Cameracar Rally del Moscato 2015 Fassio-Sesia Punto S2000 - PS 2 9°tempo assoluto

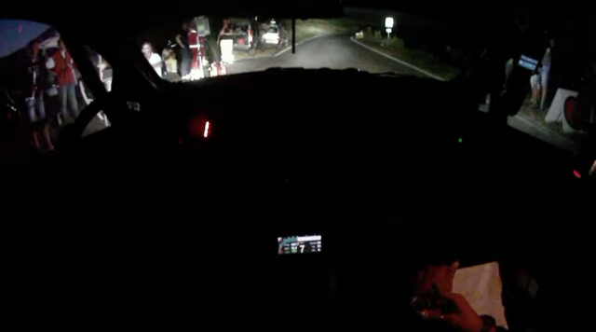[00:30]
2, 1, vai, entra a destra, 5, tieni,
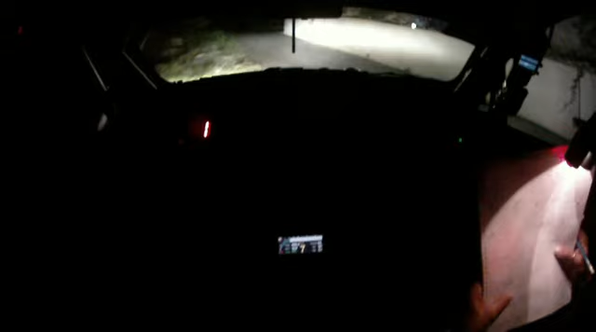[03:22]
destra, 4, due tempi, lascia, fidati, 30, tornante, destro, leva, tornante, destro, leva,
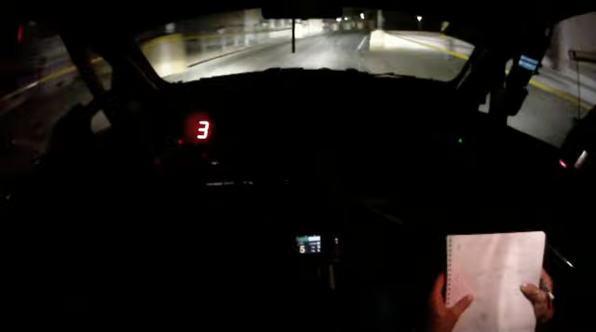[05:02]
inversione destra stretta Inversione destra stretta Subito inversione sinistra stretta Intornante destro,